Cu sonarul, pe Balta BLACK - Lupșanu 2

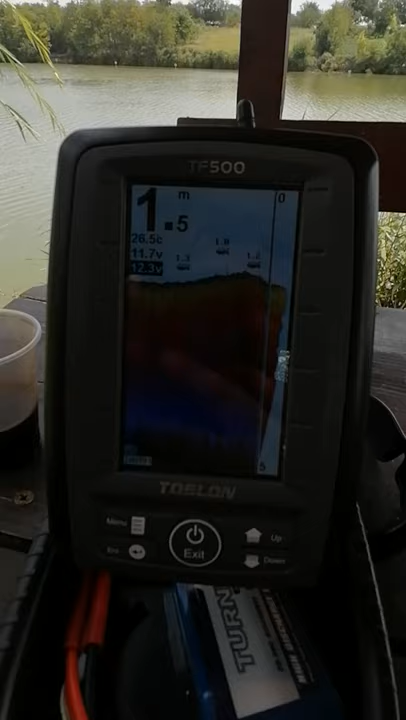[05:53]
On screen: water 26.5°C
cum încep să apară. Da. Nu, mai în față. Mai.
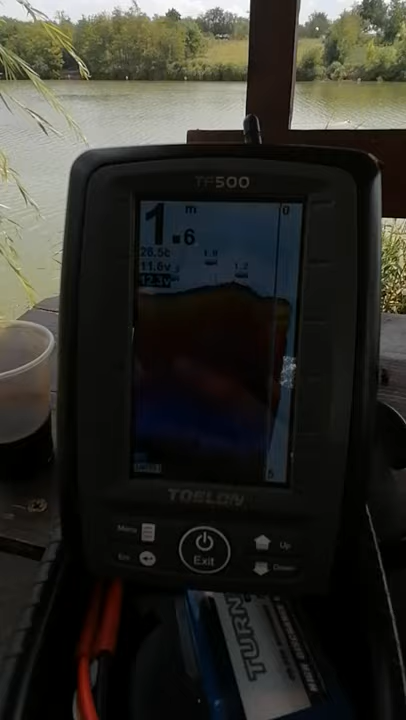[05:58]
Ia. Ne ducem iar un pic mai încolo. Și pe jumătatea lacului, gen... Ia uite. Ia uite, început să apară, uite. Ia uite. Toți sunt incredibil.
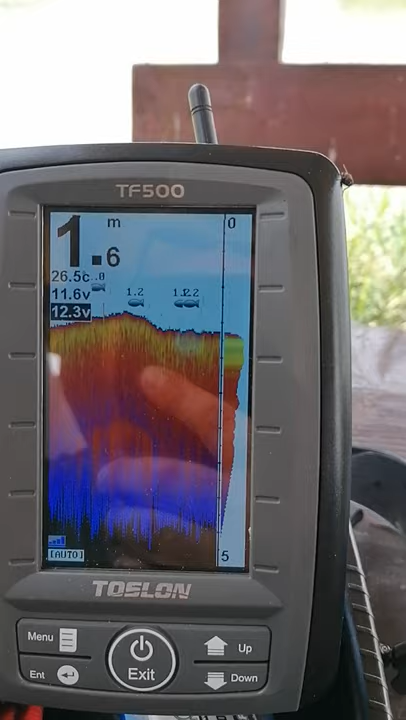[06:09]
On screen: depth 1.6 m, water 26.5°C
Pe mijloc. Păi, frate, ești nebun. Da. Ia uite. Da. Și nu pleacă de acolo, frate. Nu. Uite, mă, banc. Și ei sunt exact sub barcă, cum s-a spune, și fii atent, da, și fii atent, au fost zone, aveai 26:3, aici ai 26:5. La suprafață. A, ți-o dă de suprafață? Temperatura de suprafață? Nu, temperatura apei. Da, e temperatura apei la suprafață. Uite.
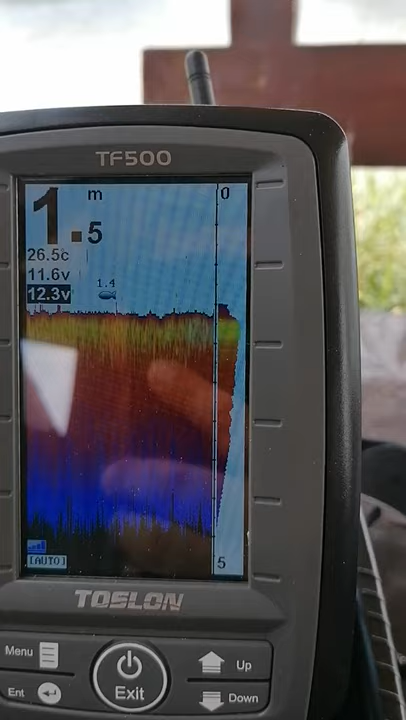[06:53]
On screen: depth 1.5 m, water 26.5°C
La 1,6, 1,7, acolo e un pic mai mică temperatura. Că de-aia și preferă să stai acolo. Acum te duci spre 25, cum ar veni, nu? Uh-huh. E trecut de 26. Te-ai dus, uite, a apărut ea. Da, frate, cum treci de jumate încolo sau încoace, uite, nu mai slab. Și alea ce-ți arată așa, mai...
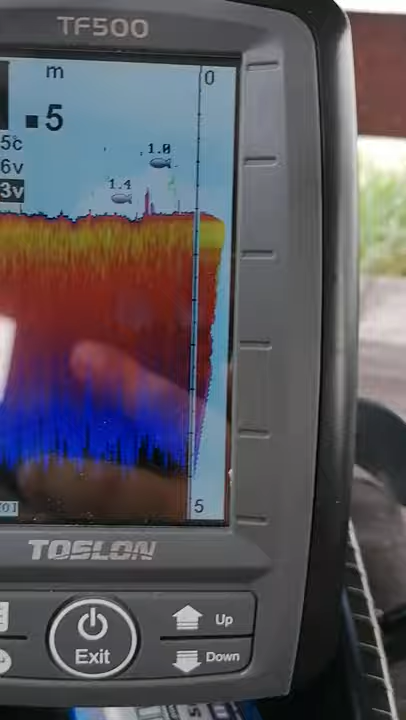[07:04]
uite ăsta, de exemplu, ce sunt astea pe aici? A, cine știe, ai ceva pe jos.
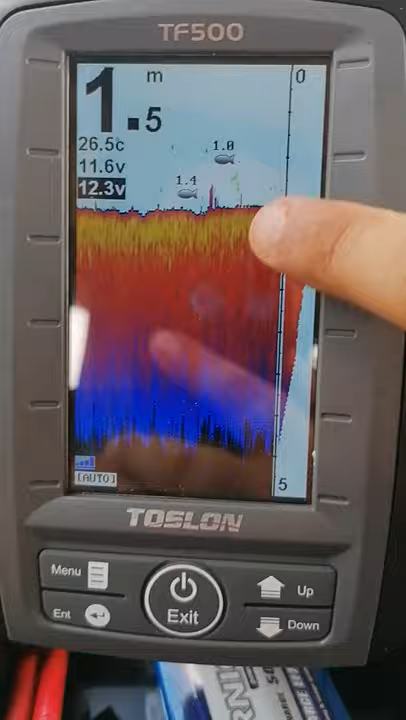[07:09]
On screen: depth 1.5 m, water 26.5°C
Vegetația, asta e vegetație, da? Da. Și să scrângi chestii. Da, ce mai e pe acolo, până apă? Dar, în mare parte, fundul e curat, nu e? Da, da.
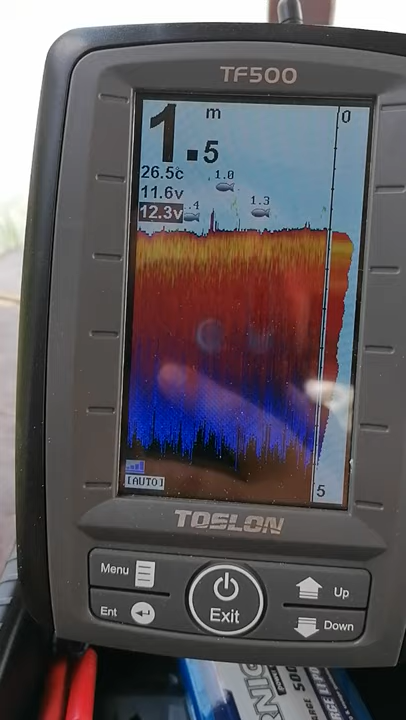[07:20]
On screen: depth 1.5 m, water 26.5°C
Uite, spre 27 acum. Vreau să mă duc în 28 ora la stuf. E bucata aia de stuf.
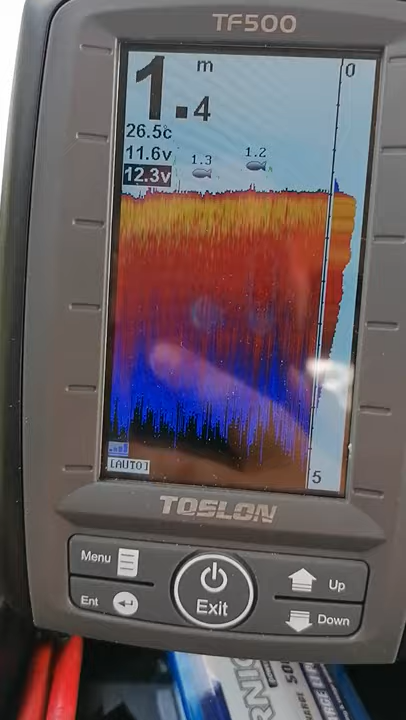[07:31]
On screen: depth 1.4 m, water 26.5°C
Păi nu mai ai trecut de jumate. Și uite, slab, cât un pește. Nu mă, nu lumea stuf acolo să arată de vei. Ia, uite bărcuța unde e.
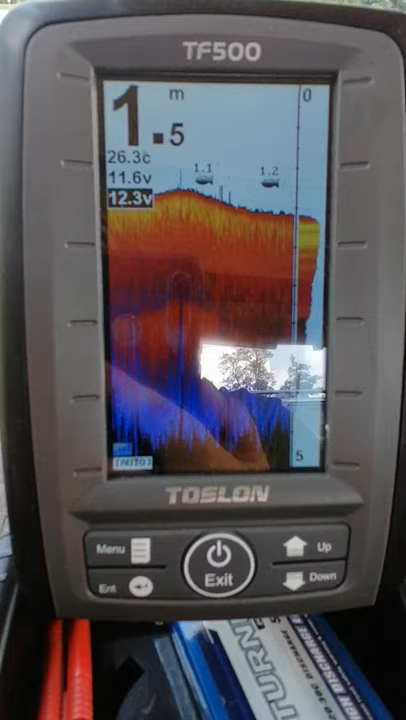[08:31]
On screen: depth 1.5 m
Înseamnă că pe toată balta așa e, mă, frate, e cantonată pe jumate. Păi uite-l, pac. Nu pune gura.
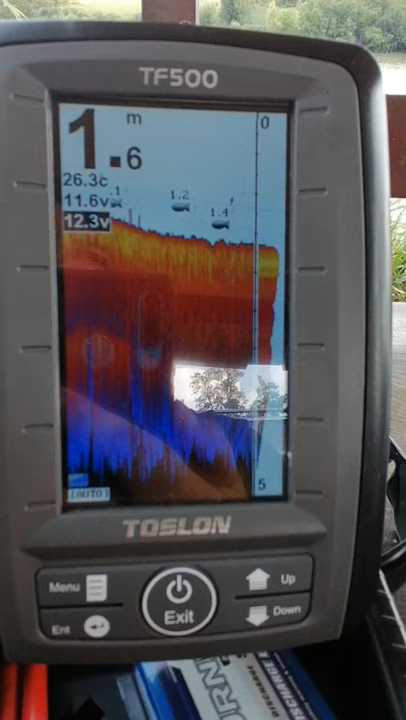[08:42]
On screen: depth 1.6 m, water 26.3°C
Bă, dar pe jumate, pe jumate, nu că... Jumate cum? Ia uite. Ia uite. Da, frate, uite.
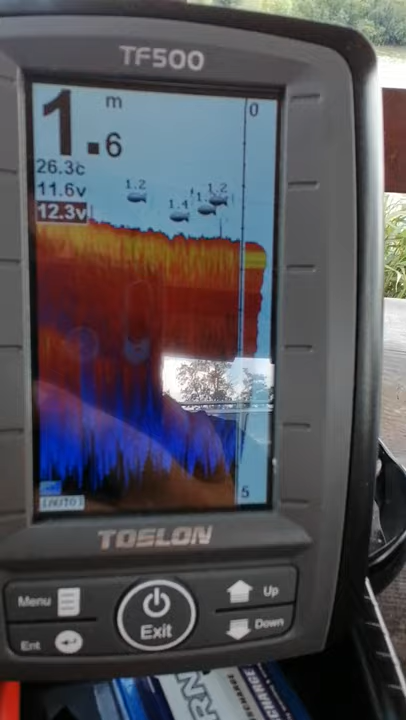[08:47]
On screen: depth 1.6 m, water 26.3°C
Ia uite, mă, na, grămadă. Bă, e incredibil, mă. Bă, incredibil ești, mă. Uite, dar fii atent cum stau, că sunt... Bancuri. Da. Apa mai mare acolo un pic. Mamă, frate, mea. Uite.
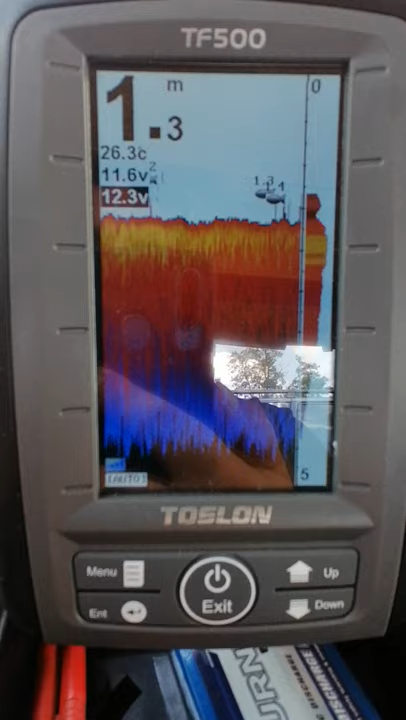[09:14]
On screen: depth 1.3 m, water 26.3°C
Și nu sunt neapărat în... Nu sunt neapărat în masa apei, să zici că...
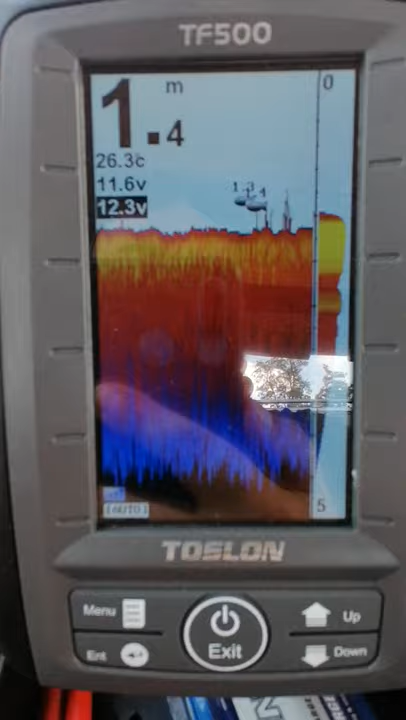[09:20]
On screen: depth 1.4 m, water 26.3°C
Nu, mănâncă mai mult de fund.
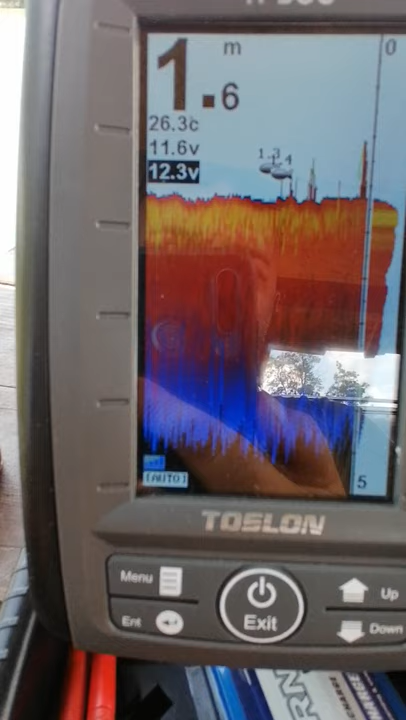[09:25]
On screen: depth 1.6 m, water 26.3°C
Că sunt aproape de fund, adică ai 1.4 și ai apa acolo 1.6, adică e la fund de acolo. Ia uite.
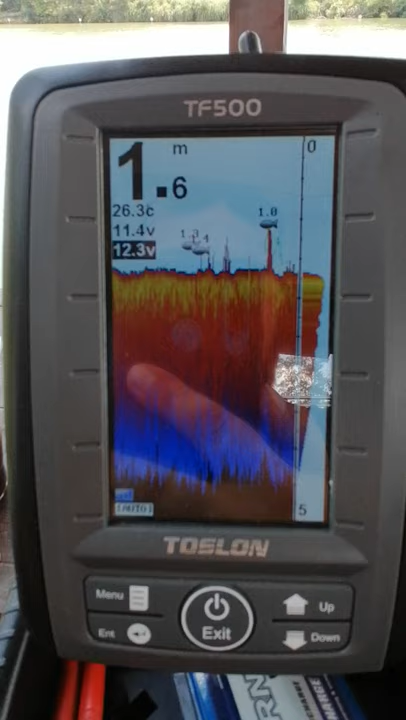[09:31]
On screen: depth 1.6 m, water 26.3°C
Da, mă, asta e. Ce să fac? Deci peștișori sunt. Mersi, domnule.
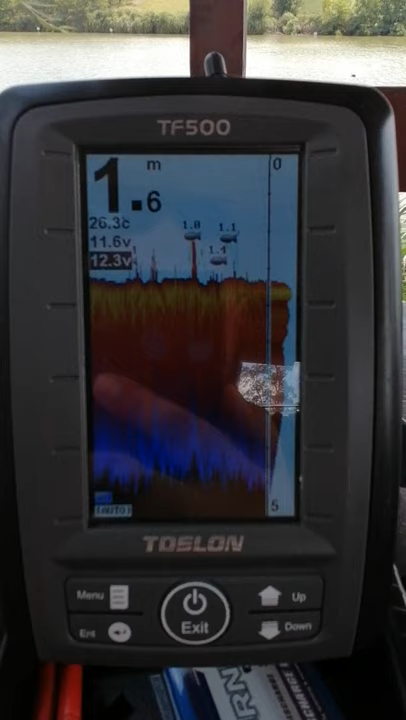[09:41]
On screen: depth 1.6 m, water 26.3°C
Acum că nu trag ei... Problema lor.
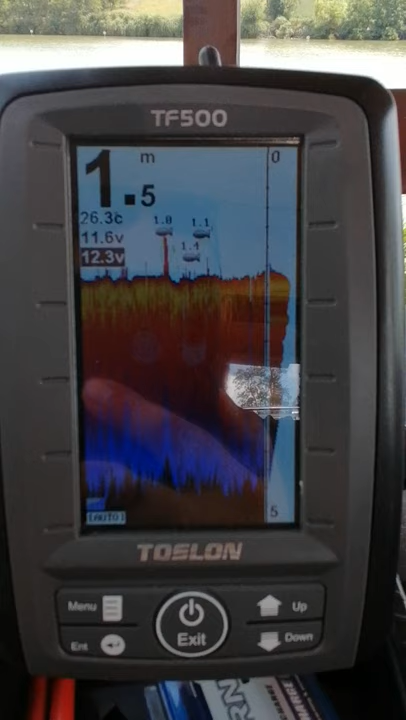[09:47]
On screen: depth 1.5 m, water 26.3°C
Da. Nu mănâncă. Ia, lasă un pic aici.
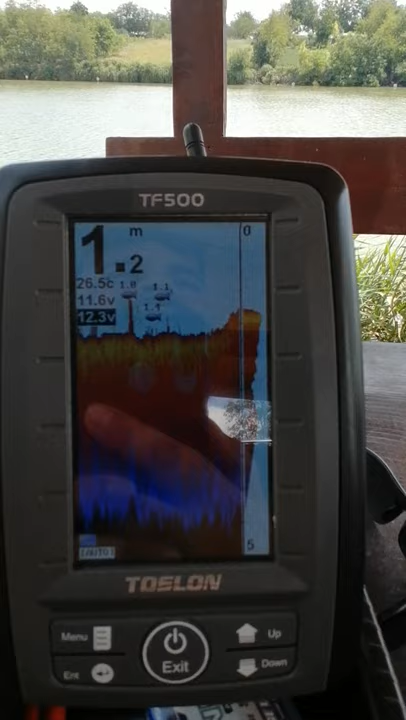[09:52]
On screen: depth 1.2 m, water 26.5°C
La, la, aici, aici. Acum e sunt... Dacă ți apare somn? Da, vreau să văd dacă apare ceva aici.
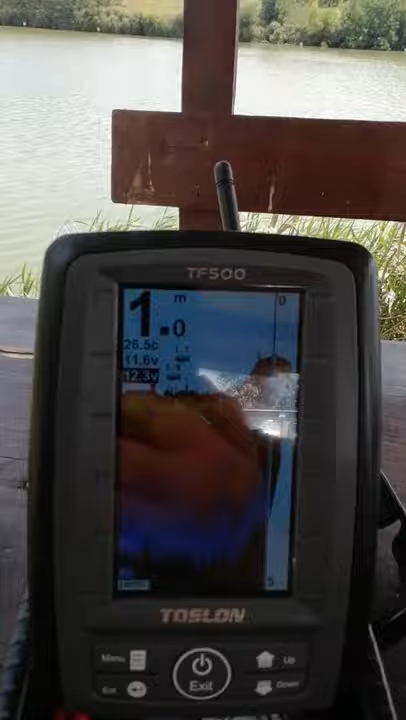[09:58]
Deci uite bărcuța e aici, lângă noi, la 7-8 metri de mal.
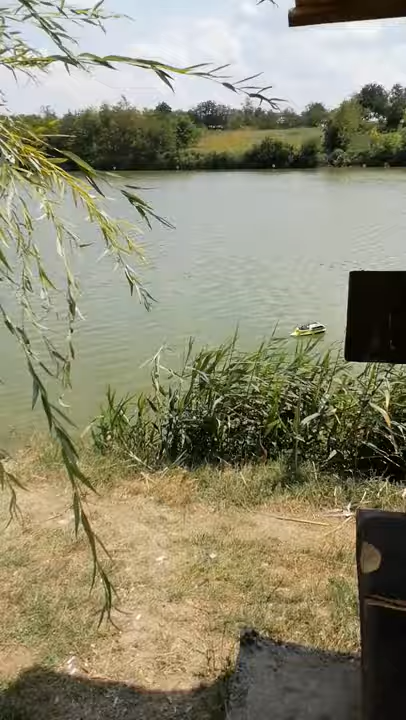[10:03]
Apare în jur de un metru. Și uite, nici aici nu arată nimic. Dar de ce buză e așa tare?
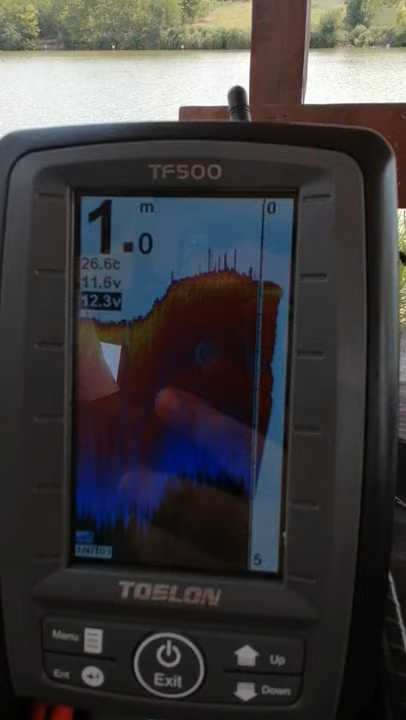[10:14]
On screen: depth 1.0 m, water 26.6°C
E de viteză, probabil. Da. Uite, nici în mal, uite un gropan, pac.
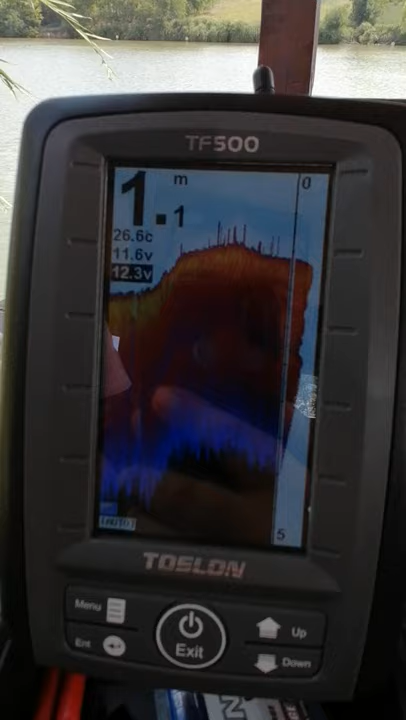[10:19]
On screen: depth 1.1 m, water 26.6°C
Aici e mai caldă apa, 26 cu 6. Uite, a apărut un pește.
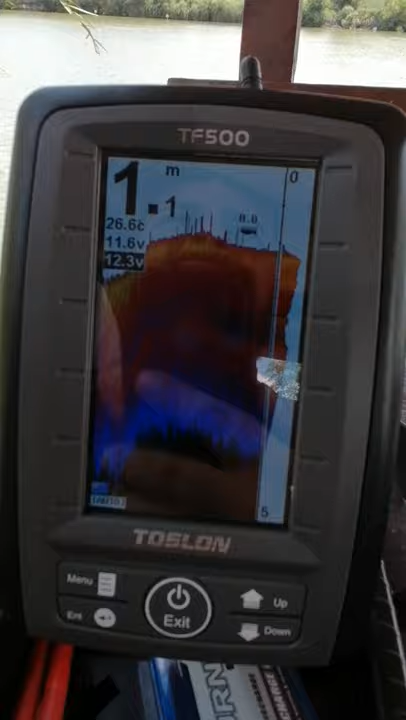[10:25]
On screen: depth 1.1 m, water 26.6°C
Și asta sigur e somcă. Și parcă e foarte aproape de noi aici, uite.
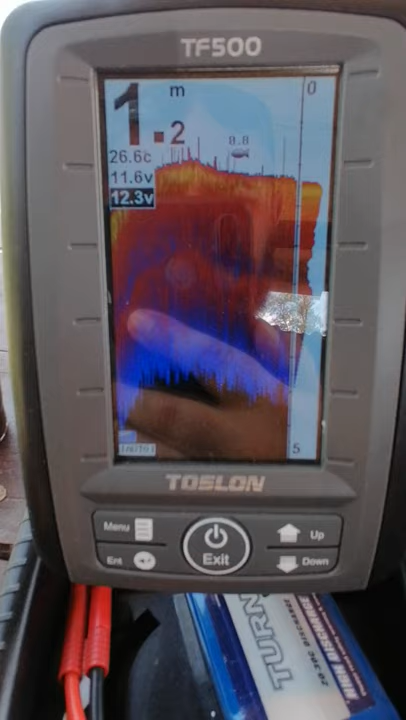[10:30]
Deci nu stă, frate, pește, vezi? Uite, că nu e aici.
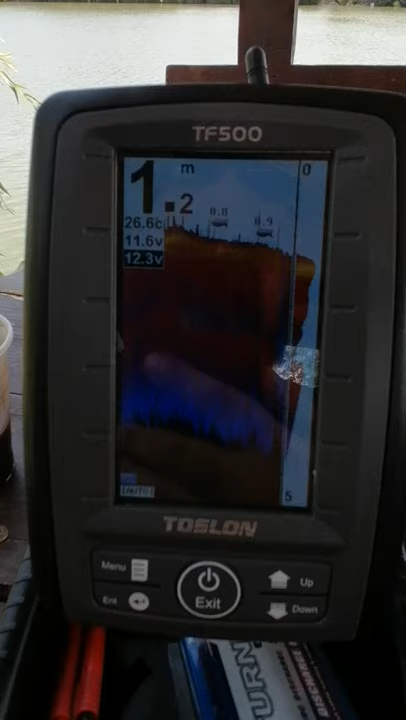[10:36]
A mai apărut un pește. Da, da, deja te-ai dus în 15 metri.